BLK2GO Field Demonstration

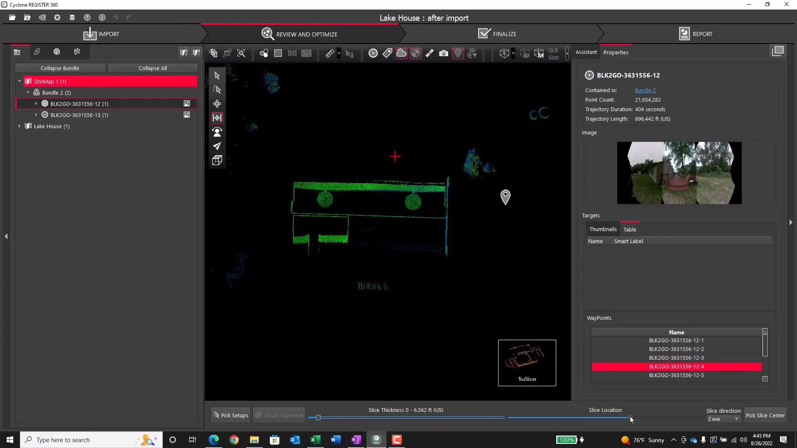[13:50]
There was a pitched roof on the first floor, so that's what you're seeing right now. That slice is probably only a couple of feet or maybe a foot and a half in vertical distance. I've checked everything out horizontally.
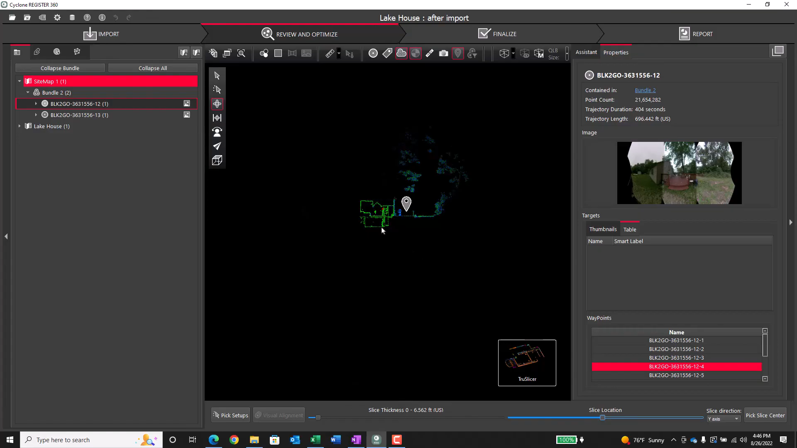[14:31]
Now I'm going to flip to vertical and do vertical slices through the point cloud just to make sure everything lines up again.